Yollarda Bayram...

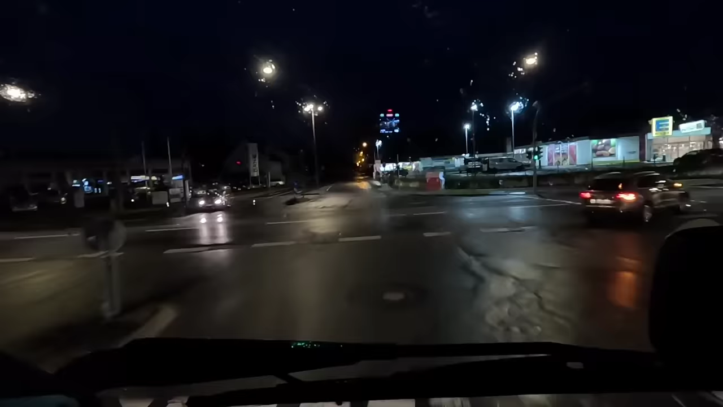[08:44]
Hollanda'ya doğru gidiyorum. Aslında yanlış bir saatte gidiyorum.
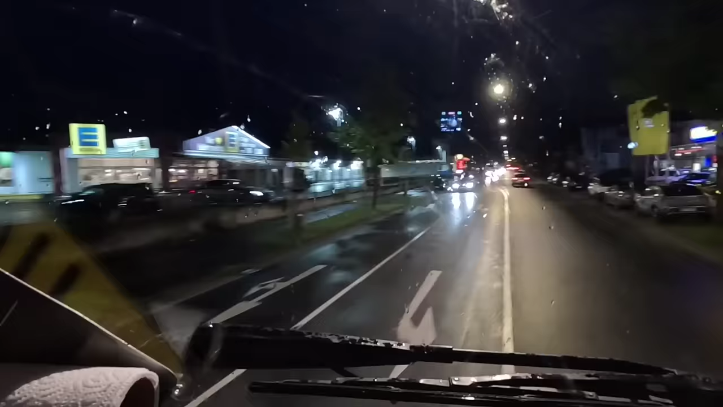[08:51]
Ben normalde ya çok erken giderdim. Sabah yani saat 3'te 4'te. Ya da böyle 9-10'dan sonra falan yol giderdim. Bu saatler tam sabah trafiğinin olduğu saatler.
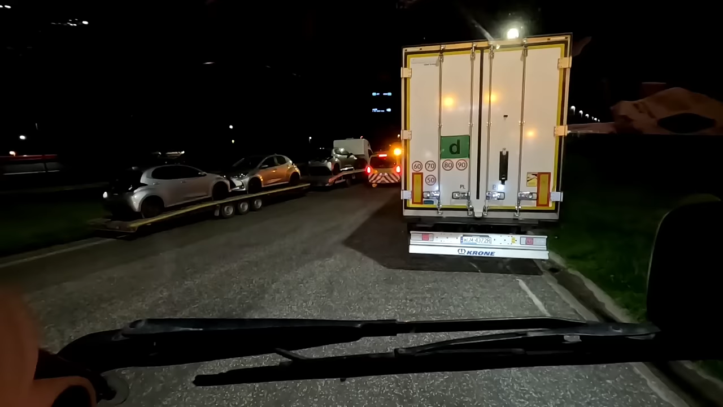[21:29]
Gece saat 12'de geldiler benim eskortlar. Abi bir bakayım ya, geçebilir miyim? Bakayım, geçer herhalde.
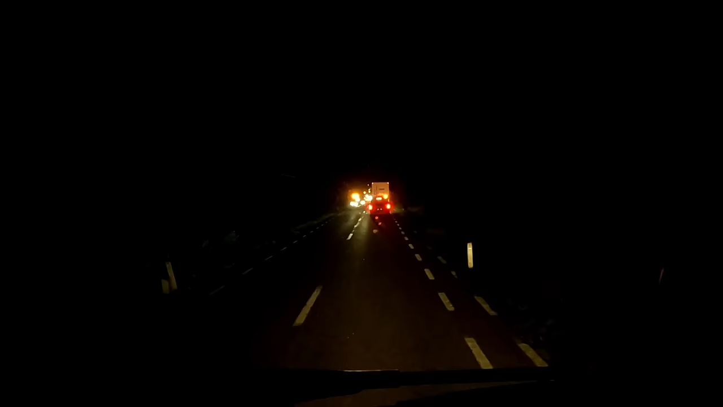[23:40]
Karşıdan bir ağır nakliye arabası geliyor. Bunların da yükü geniş herhalde ki bir sürü eskortları var.
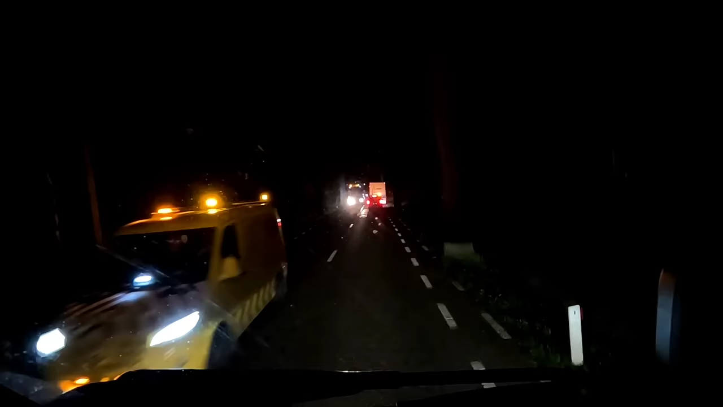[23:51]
Şöyle yanaştım sağa doğru iyice. Gelsin bakalım, göreceğiz. Bizim çekicilerde, yani ağır nakliye yapan çekicilerde bu yan ışıklar, arka yanları gösteren ışıklar çok işe yarar. Mesela bu abimizde de var, bende de var. Böyle özellikle çift yönlü yollarda yakıyorum. Yani karşıdan gelen benim yükümün genişliğini görsün. Olur, dikkatini çekmez.
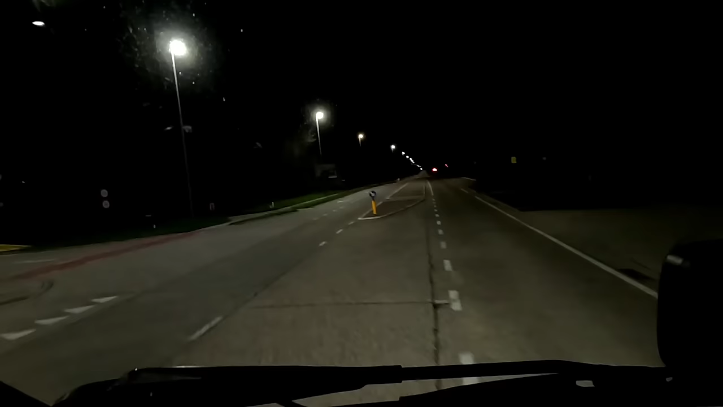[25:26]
Burada bana tersten geldi ama tereddütte kaldım. Yok, gene normal gideceğim. Çünkü tersten gitti mi kaldırımın üstüne çıkıyor oluyor. Dedim söyle, istemekten gitseydin daha kolay. Yok buradan daha iyi abi, öteki türlü kaldırıma çıkıyor. Dorsi alçak ya, sürtüyor.